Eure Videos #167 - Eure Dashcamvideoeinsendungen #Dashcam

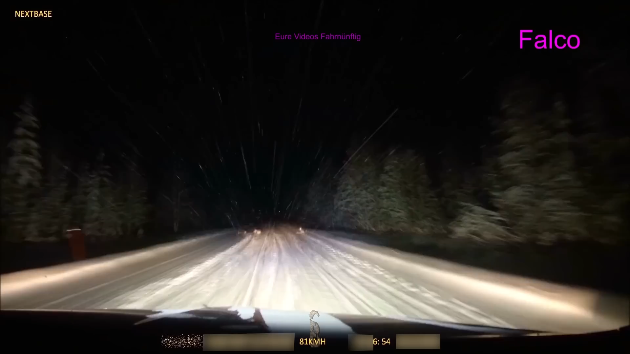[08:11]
Von wegen Rentiere. Scheiße, die bewegen sich ja gar nicht. Was für.